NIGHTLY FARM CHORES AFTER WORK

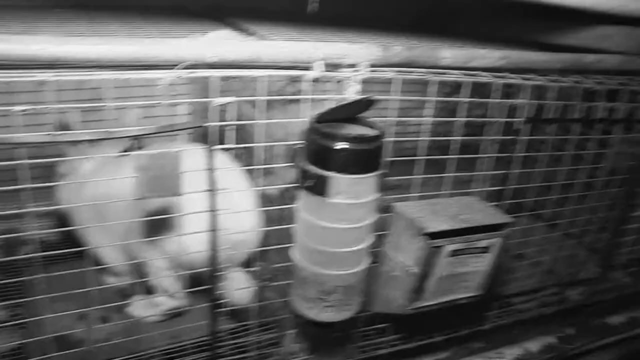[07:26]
I love these top accessible waterers.
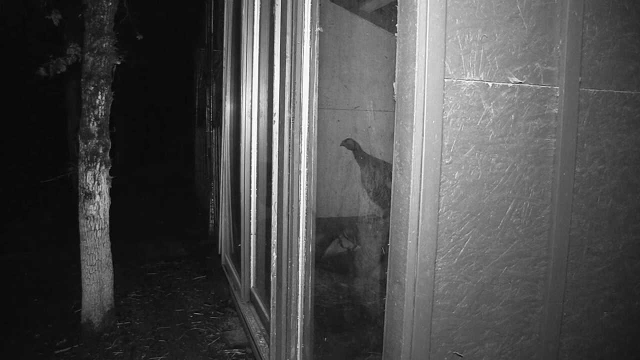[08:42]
There we go. Alright guys. You got food. I just need to rinse out your water dish. Make sure you guys are kept in fresh water.
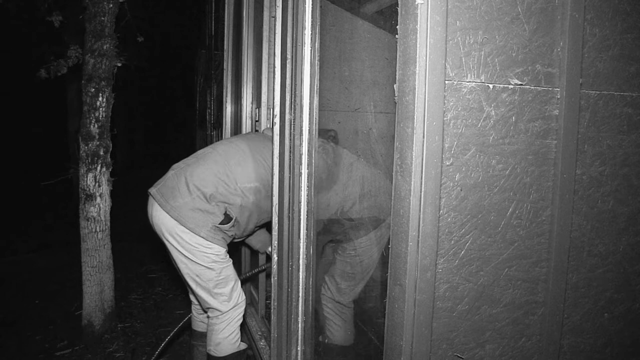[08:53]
I hate this hose. It kinks. And when I purchased it, it says that those non-kinkable hose.
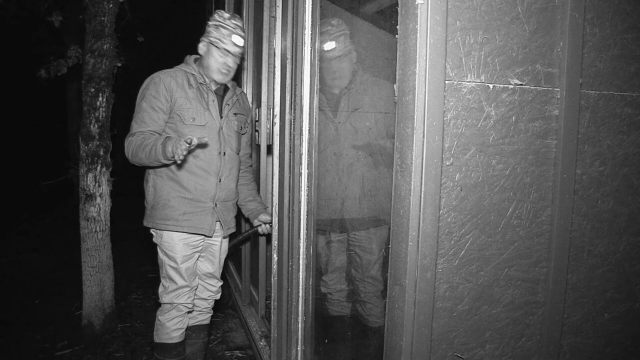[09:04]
Bad hose. So I'd rather just spend the extra money and get a hose that doesn't kink. Yeah, this is a bad hose. I gotta find the stupid kink.
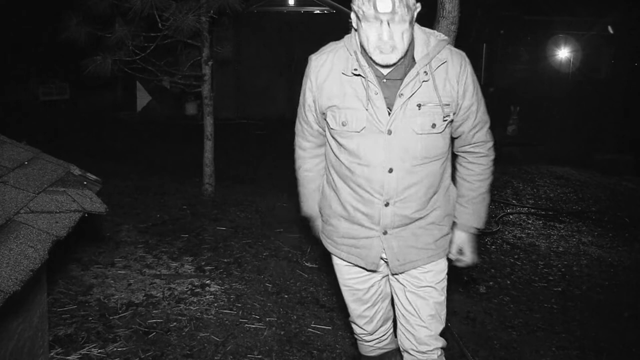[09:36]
I have to take it off and charge it on the USB port. So these are my typical chores in the morning and in the evening.
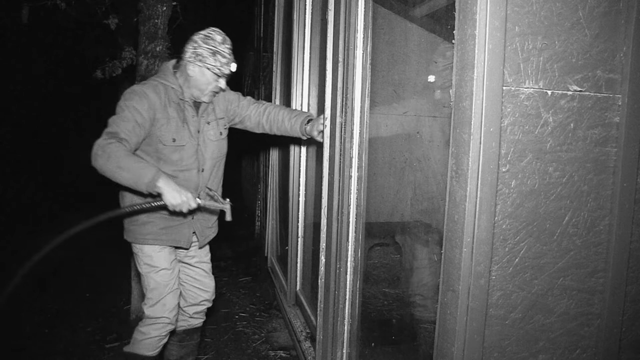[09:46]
Much better. There's no evidence of eggs being laid by these girls yet. But I have a goose that was laying eggs over here. I was able to harvest two eggs. And then I found a duck egg that was just laying out. So I want to get them because I have a couple of ravens that are taking my eggs.
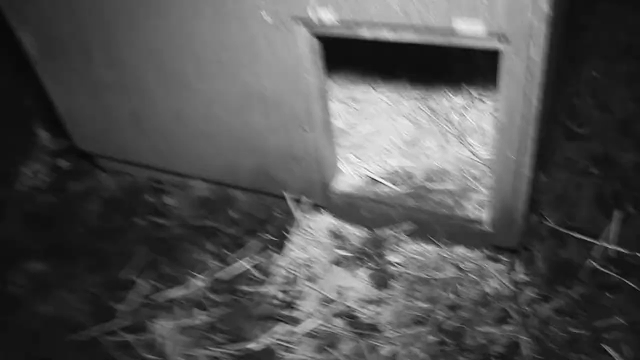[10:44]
There's no sign of eggs in there.
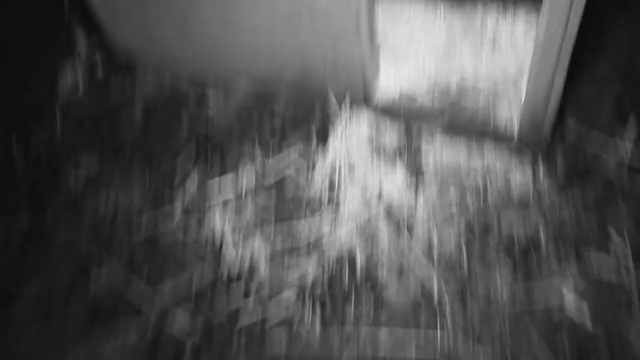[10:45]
And then there's been a goose that's been laying eggs over here. Just laying them.
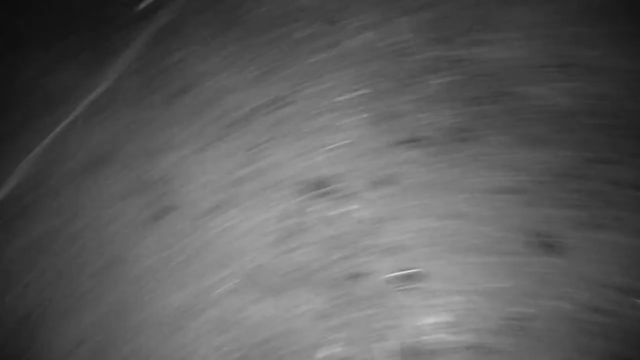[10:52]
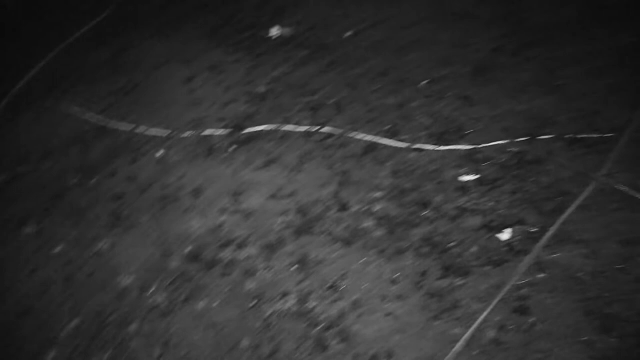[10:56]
I don't see any eggs here. Well let's see. Let's see in here a little bit further. Nope. No eggs. Okay. Let's go down to where the igloo is because that's where I have been seeing other eggs. And I don't know if any of them are using that straw under the barn that I put under the barn for them.
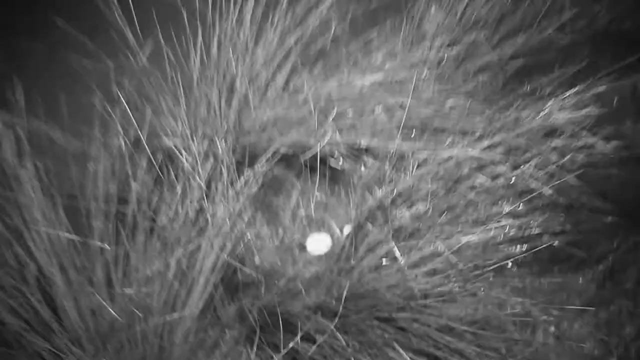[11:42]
There's a duck egg right there.
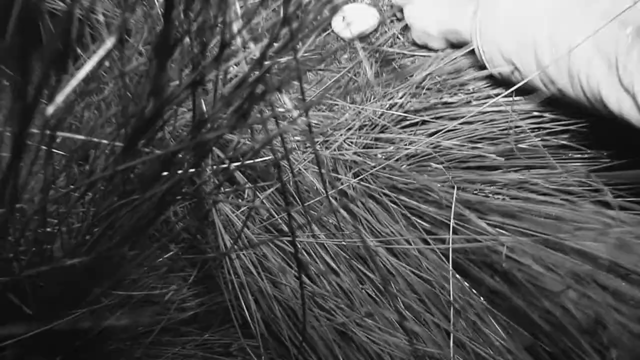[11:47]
Let's collect those before the ravens do.
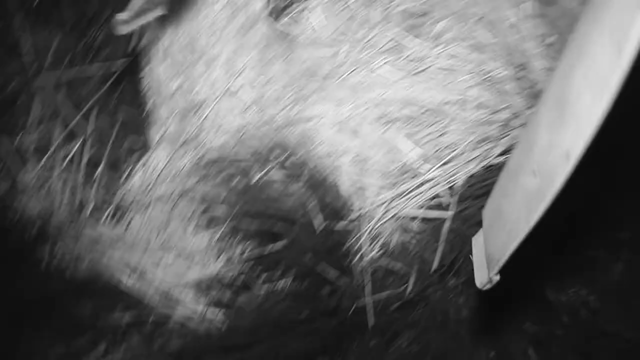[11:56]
I don't see any evidence of goose eggs in there.
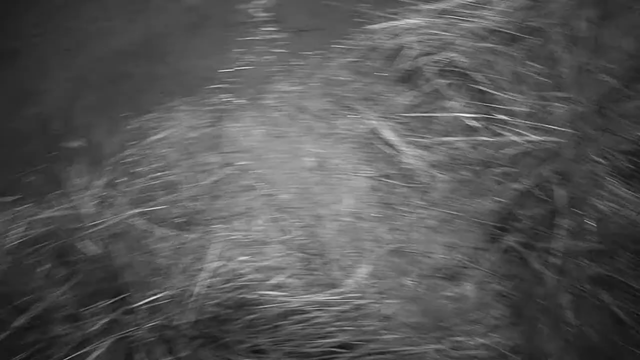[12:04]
Because the geese like to make a nest in this brush here. Unless they're getting creative at hiding their nest. All right. No more eggs. I will take you up to the bunny bungalow and show you where I'm storing these other eggs. Okay. Get back on the gravel path here so I can walk better.
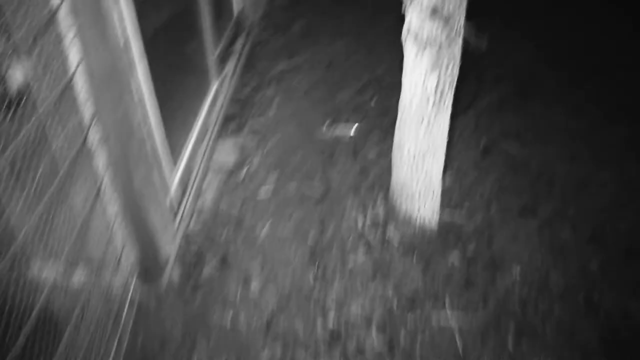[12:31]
Okay. Back in the bunny bungalow.
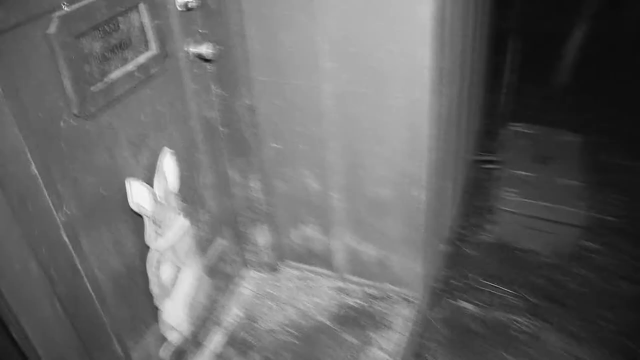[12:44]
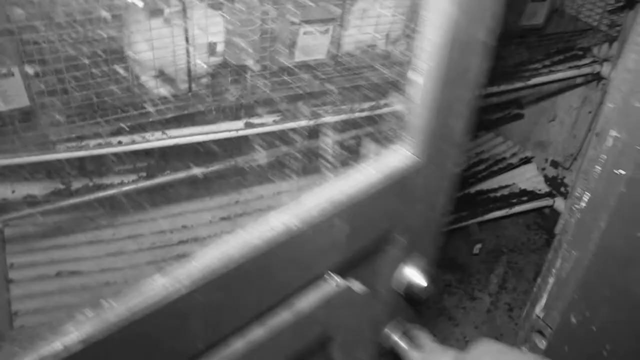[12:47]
Hi bunnies. And... Here's my eggs.
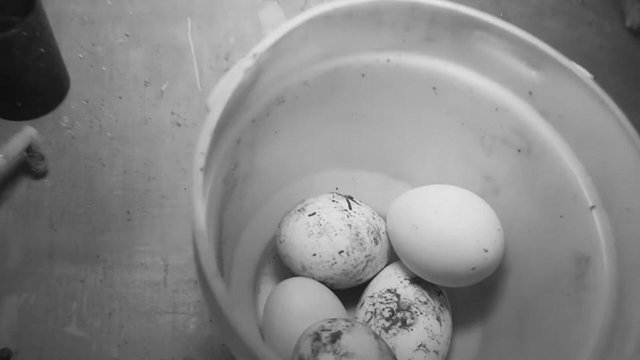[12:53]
There's a... Two goose... No. Three goose eggs. And now...
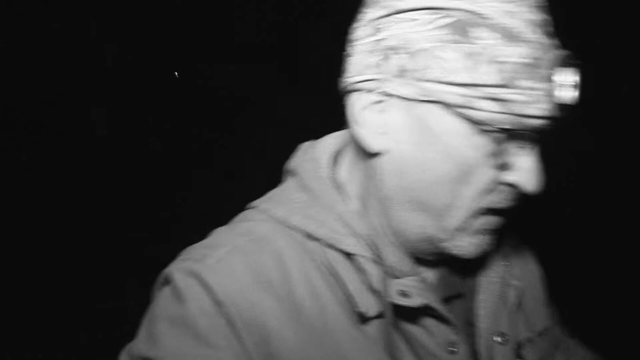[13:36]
Because it's going to be interesting.
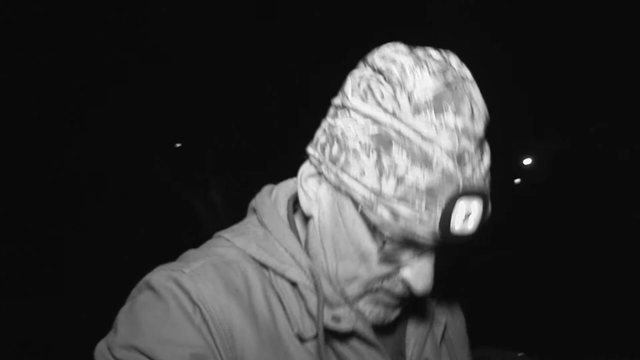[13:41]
Getting these ducks. Yeah. My light on my forehead is dead. I'll just push that into the USB charging port. And... Uh... I watered my plants yesterday. So... The greenhouse doesn't need to be watered again today.